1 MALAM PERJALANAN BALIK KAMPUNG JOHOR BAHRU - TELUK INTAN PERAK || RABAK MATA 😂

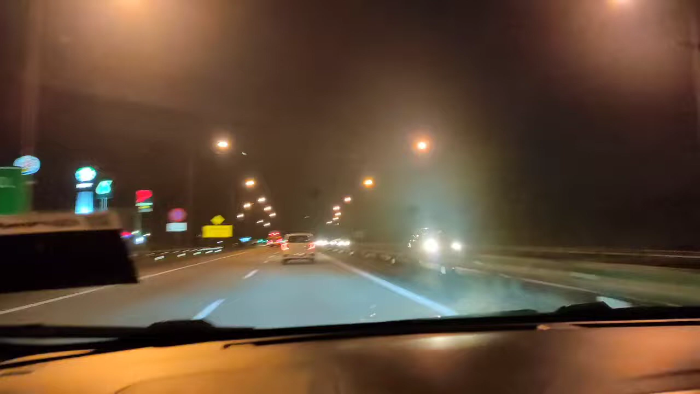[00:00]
guys. Assalamualaikum guys. Okay, sekarang kita menuju ke Tol Skudai.
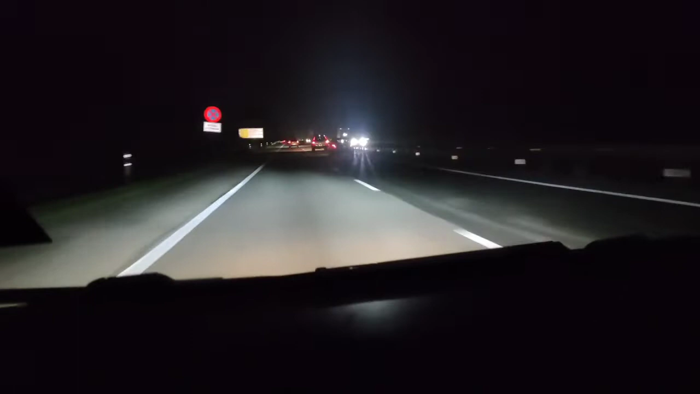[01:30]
Sekarang kita dah sampai mana? Sekarang kita hampir nak sampai ke Sedenak. Ha. Jauh lagi ni perjalanan. Harap-harap cuaca baik ni sampailah ke Perak. Tengah-tengah musim hujan ni kita balik kampung. Sejak dia dah buka border ni, bukan kita tak nak balik, tapi sebab kita ada banyak benda kena settlekan dulu, baru kita boleh ambil cuti panjang macam ni. Ni kita cuti panjang lah seminggu.
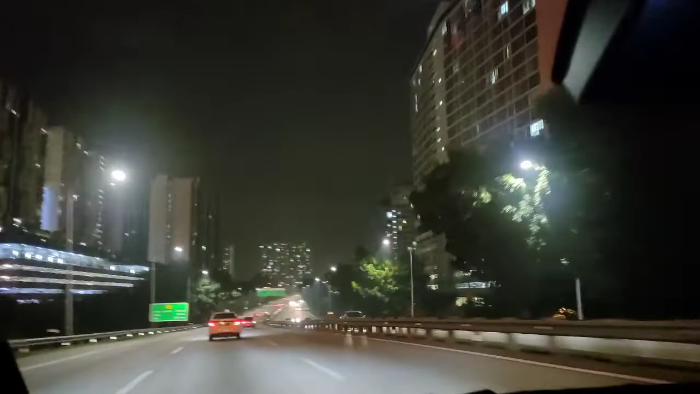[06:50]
Dah sampai sini dah. Supang ke ni sayang ni? Supang. Actually kan kita orang suka sangat kalau lalu sini kan, dengan bangunan tinggi-tinggi macam ni, kiri kanan macam very nice.
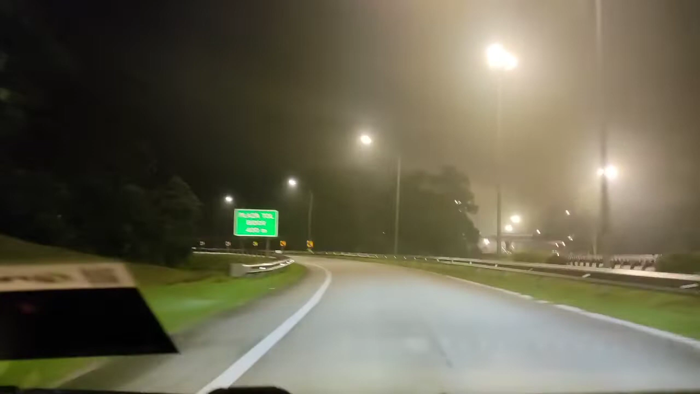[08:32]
2 suku. Plaza Tol Bido. Bido ke Bido ke, macam mana sebutan tak tahulah. Bido lah kan. Finally, selepas ngantuk segar. Nasib baik beli keropok-keropok kacang tadi tu, dapat lah hai. Membantu sikit cerah biji mata ni.
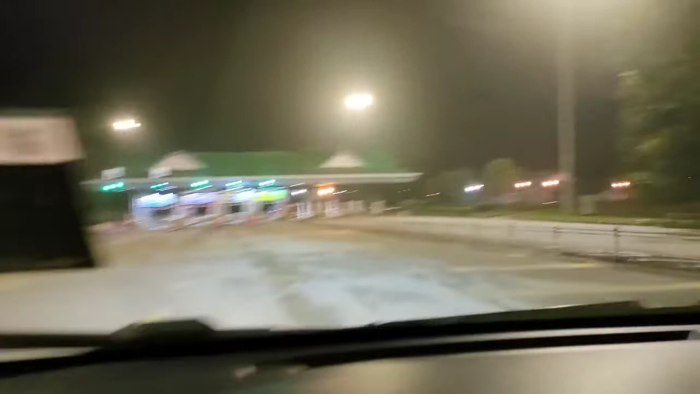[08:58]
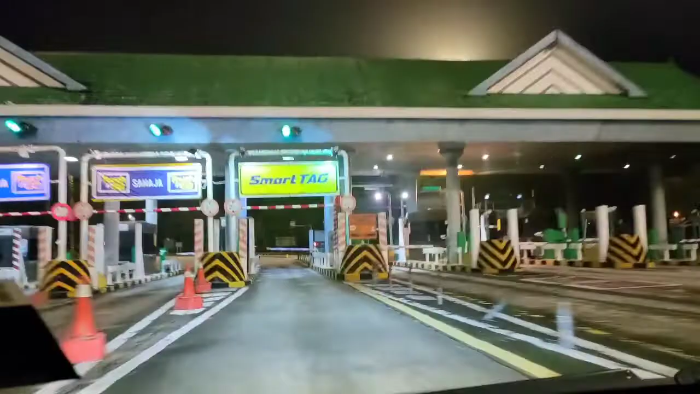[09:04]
Okay. Berapa tu? RM50.92. Dari Skudai ke exit Bido RM50.92.
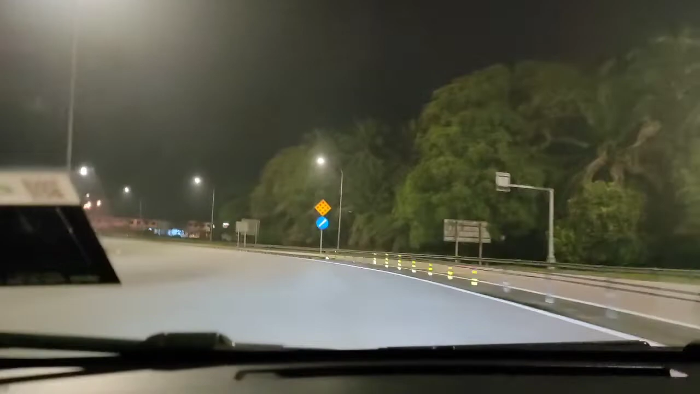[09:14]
Okay lah, nanti next time kita dah boleh tahu kan bajet. Tu depan tu Bido. Itu Batang Padang.
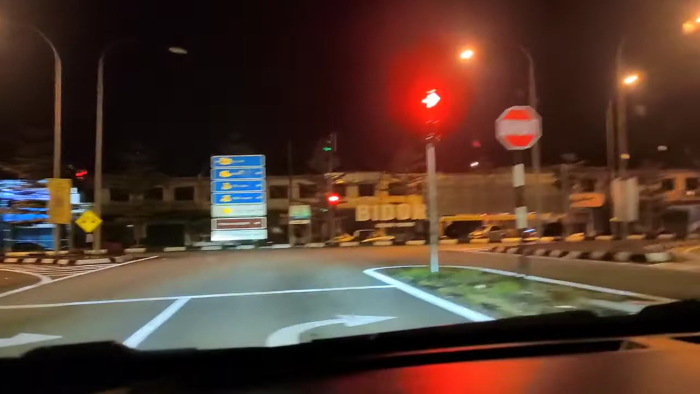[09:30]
Ini kita nak menuju ke Sungai Manik. Kampung kita dekat Sungai Manik. Dalam lebih kurang berapa lagi? Berapa minit yang? Lebih kurang dalam 5 minit sampai. Dalam 5 minit sampai ya. Kiri kanan gelap, tak nampak pemandangan.
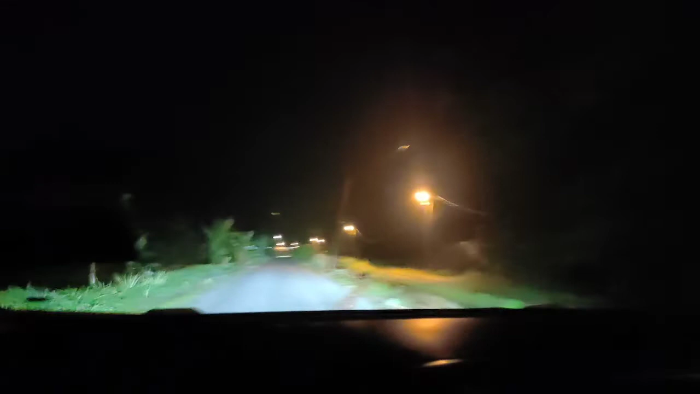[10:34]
Gua punya kan. Bukan ini, bukan ni. Rumah mana tak ingat lah. Bukan, rumah tak ada lampu. Kita tengok rumah orang lain tak ada lampu. Sebab gelap kan. Ni lah. Bunyi apa tu yang? Oh itu. Gelapnya. Itu lah. Baik-baik yang. Nampak.